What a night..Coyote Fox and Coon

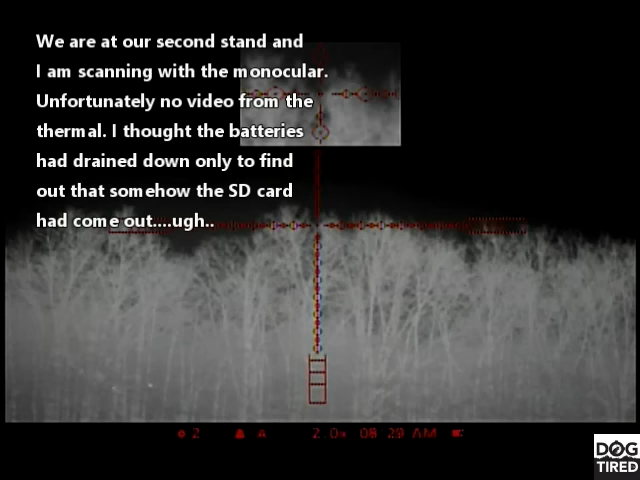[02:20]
We got one coming right here, Rob. He's coming through the woods.
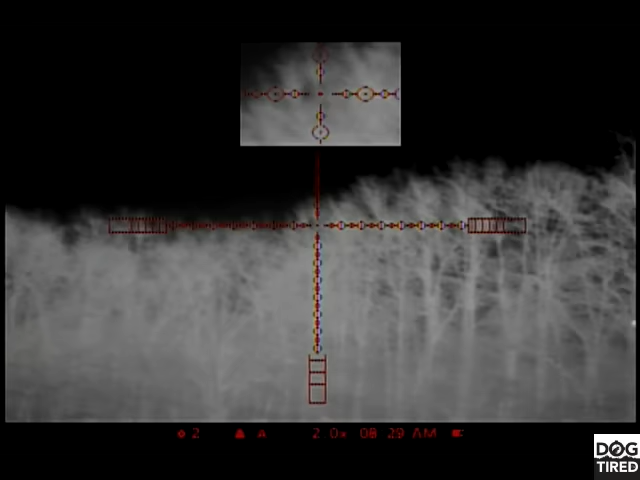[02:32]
He stopped right on the edge.
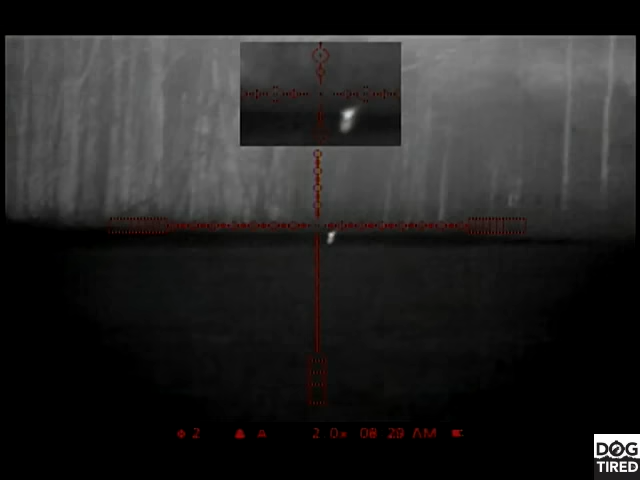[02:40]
I'm going to take it. I heard it hit. He's down. I heard it hit. Yep. He's down. I was behind you so I couldn't even shoot one. Let's just sit here a minute. Alright, folks. We got one down.
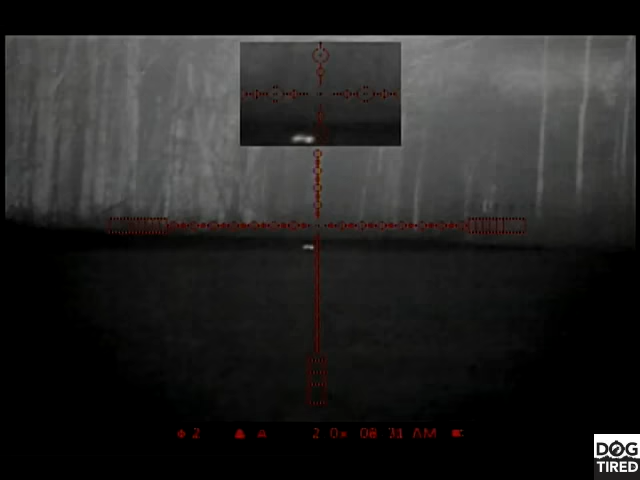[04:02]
Put the coyote on. Put the coyote on. Nice. Another one, Rob? See another one? No. Nice. Nice. Go quiet by the way.
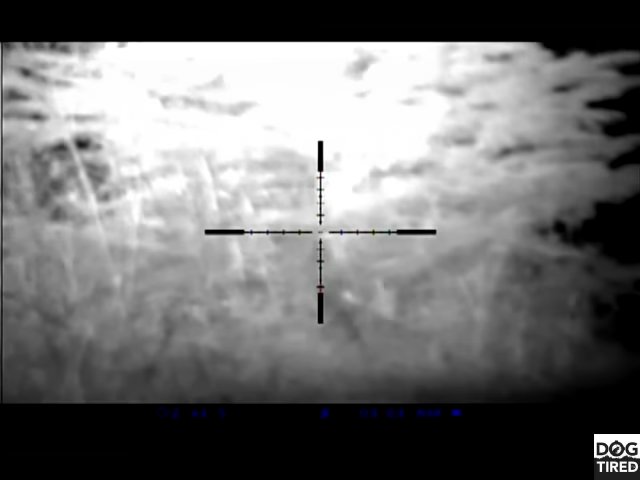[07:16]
it's coming it's right in front of you Rob
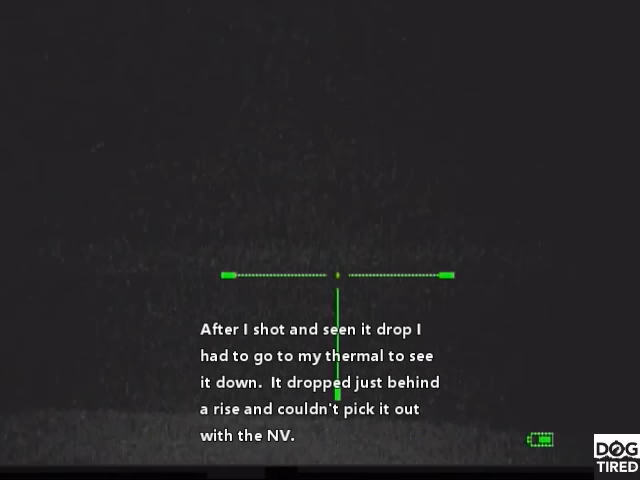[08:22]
He's hit hard. He's down. He's laying there. Yeah, he's down.
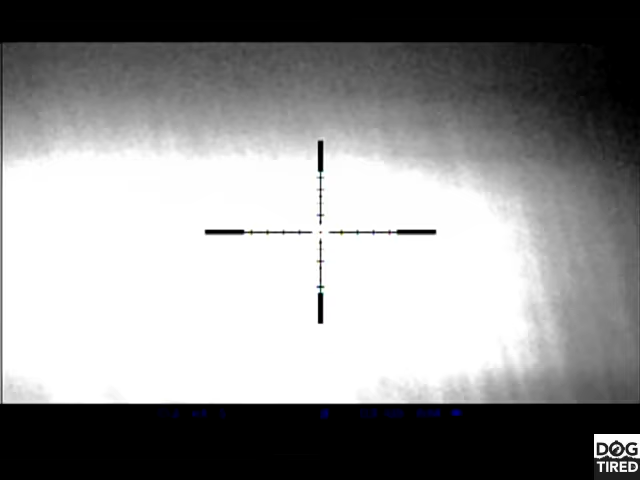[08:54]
He might be moving, Rob. Yeah.